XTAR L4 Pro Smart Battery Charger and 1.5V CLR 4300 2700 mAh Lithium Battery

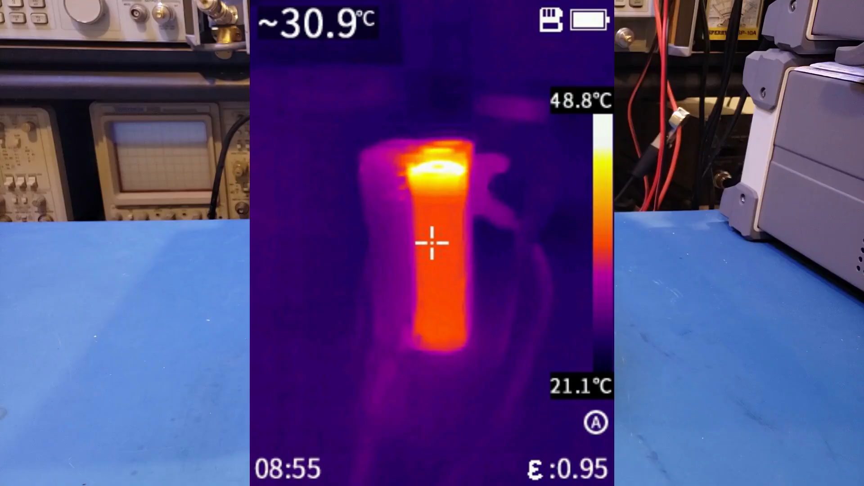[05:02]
On screen: spot 30.9°C, scale top 48.8°C, scale bottom 21.1°C
approximately 1 hour in. Remember, the top of the battery is where the built-in DC to DC converter is located.
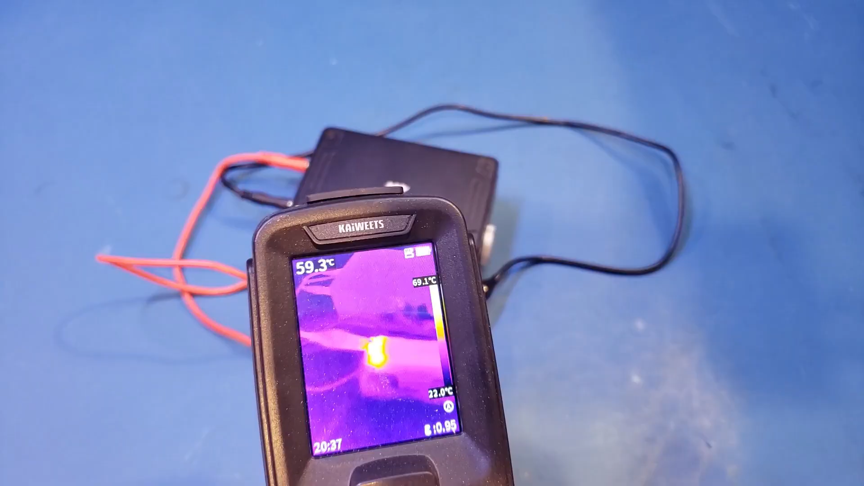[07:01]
On screen: spot 59.3°C
And that is somewhat to be expected as the
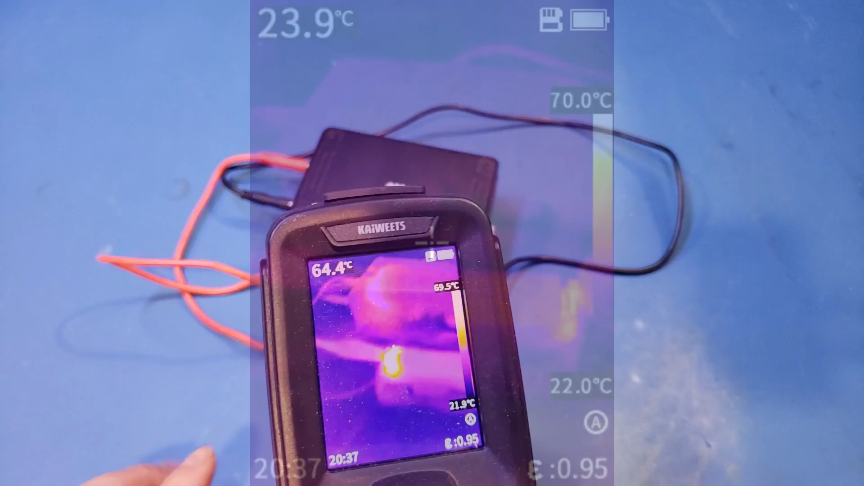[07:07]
DC to DC converter is working very hard under this condition here. I will let it run for a few more minutes and we'll take a look at the thermal profile again.
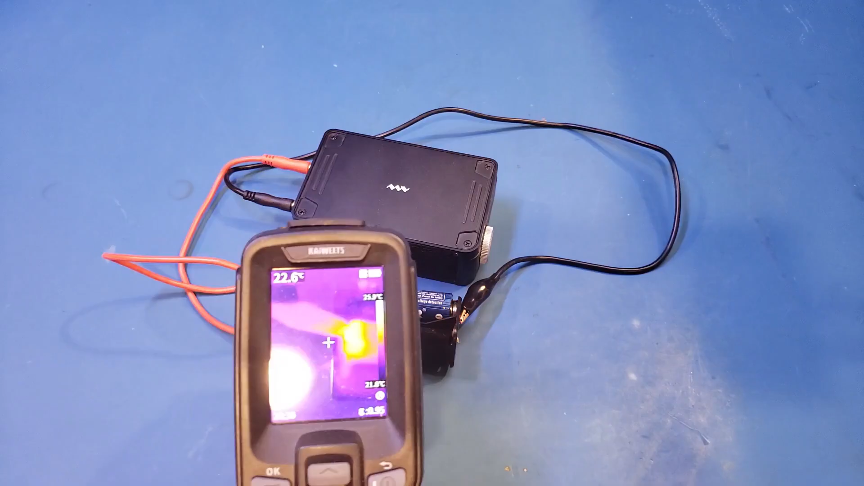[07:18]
On screen: spot 22.6°C
And a couple more minutes later, you can see the battery already heated to about 74 degrees.
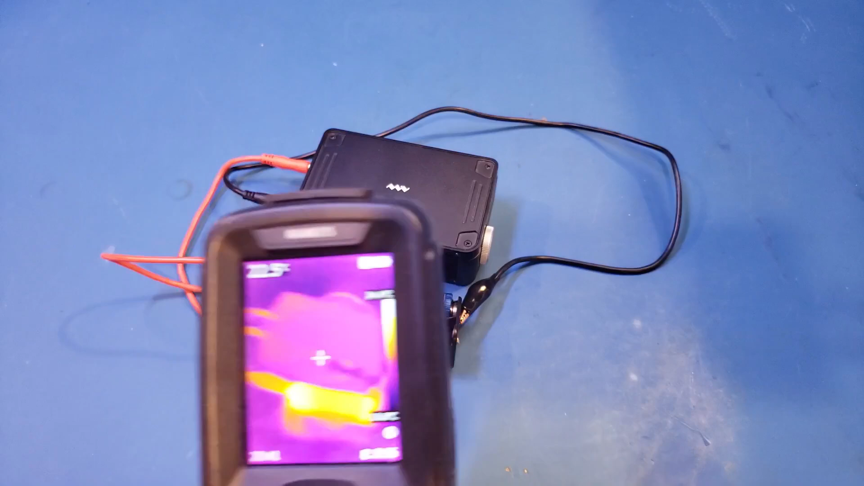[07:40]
Yeah, you can see right now it's close to 78 degrees. At this temperature, the battery is already hot to the touch. So, I wouldn't recommend running at this high current in an enclosed space.